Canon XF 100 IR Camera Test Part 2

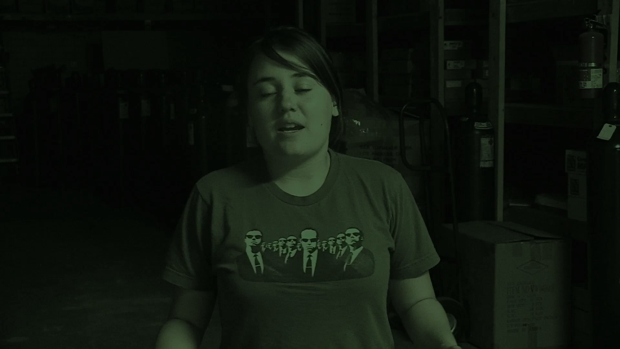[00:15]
Okay, so it's night time now, we still have the infrared being blocked.
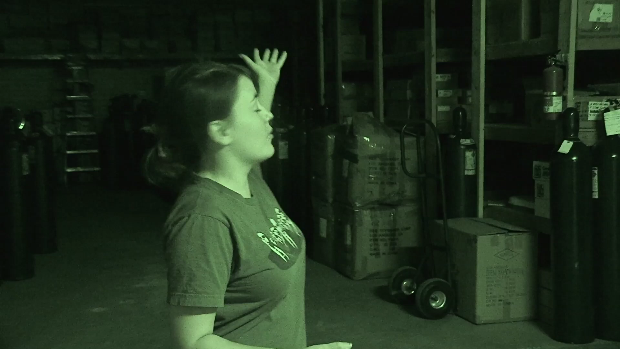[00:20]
The major differences in the scene are we no longer have the pools of light coming through and the doors are no longer a source of light, a big light leak coming from the top part of the rolling doors.
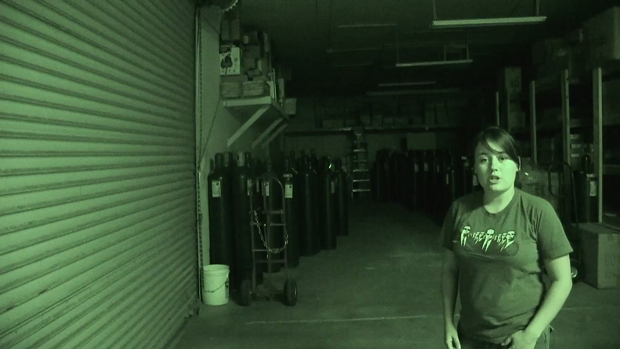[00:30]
So I'm going to go ahead and walk on down midway now that I have a camera operator and we'll see what this looks like.
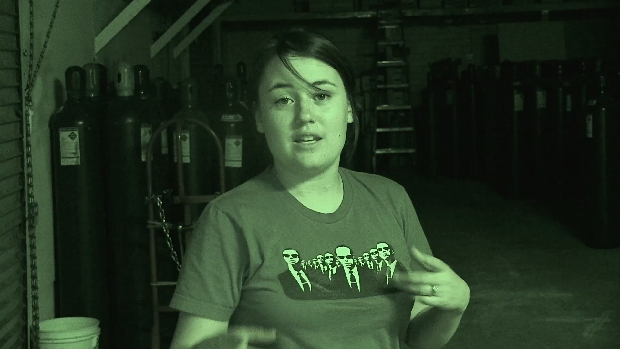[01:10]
Okay, so we have the infrared beam now on. I'm going to do the same test, see how it interacts with the metal and anything that's within close enough range to the camera.